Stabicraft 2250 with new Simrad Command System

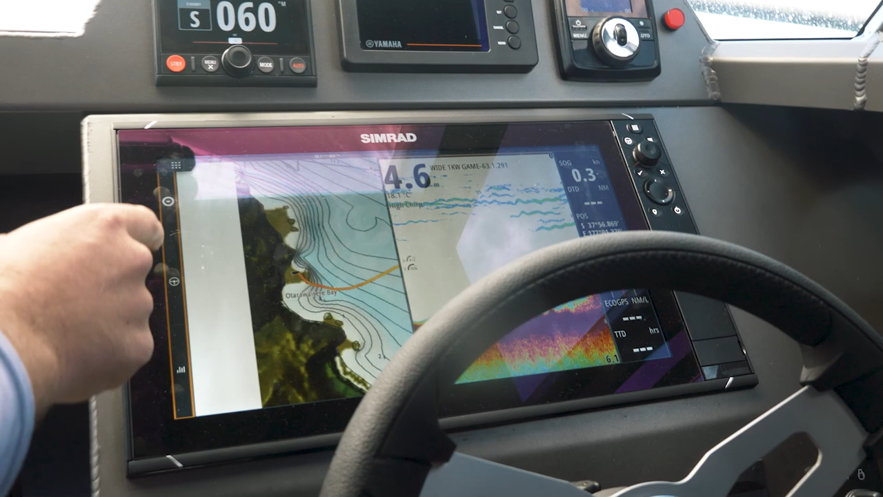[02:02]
We've also got autopilot and audio here.
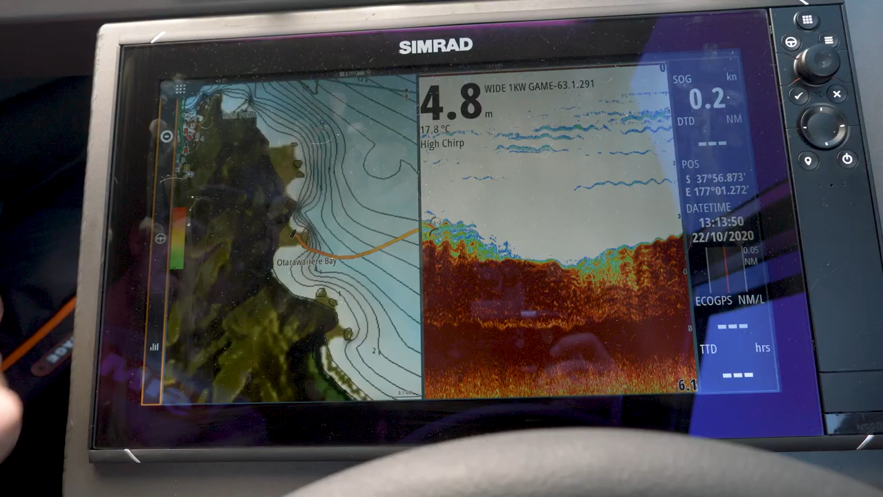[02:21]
On screen: depth 4.8 m, water 17.8°C
So this is where you bring out the switch side panel.
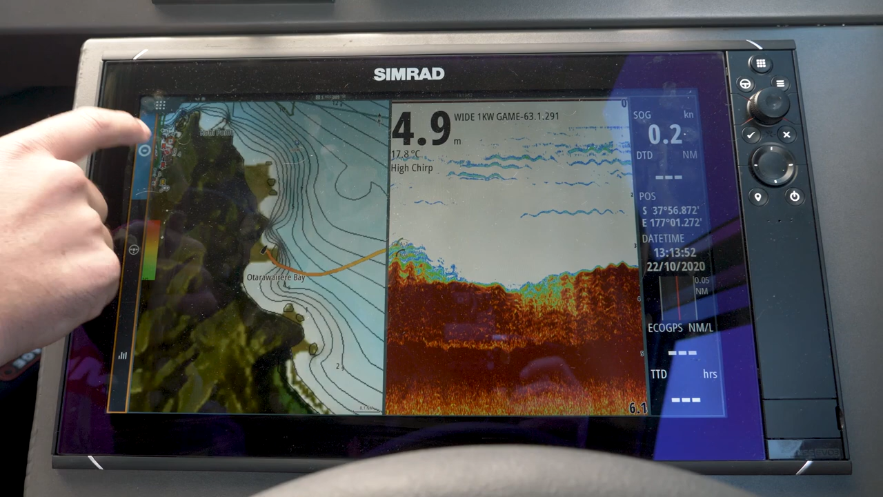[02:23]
On screen: depth 4.9 m, water 17.8°C
You can see all of the switches down here, and then you can easily just turn on,